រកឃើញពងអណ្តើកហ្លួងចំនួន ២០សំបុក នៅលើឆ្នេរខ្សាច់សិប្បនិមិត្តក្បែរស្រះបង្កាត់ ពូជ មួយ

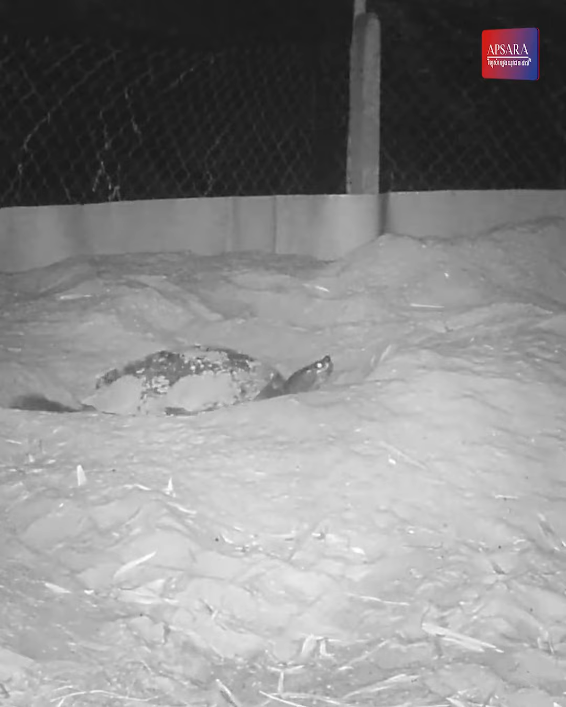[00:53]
ណ្ដើកមេជាច្រើនក្បាលបានឡើងពីស្រះបង្កាត់ពូជមកកាយខ្សាច់ទម្លាក់ពងនៅវេលាម៉ោង8យប់ដល់ម៉ោង4ទៀបភ្លឺនេះគឺជាឆ្នាំទី4ហើយដែលមេពូជអណ្ដើកលួងបានទម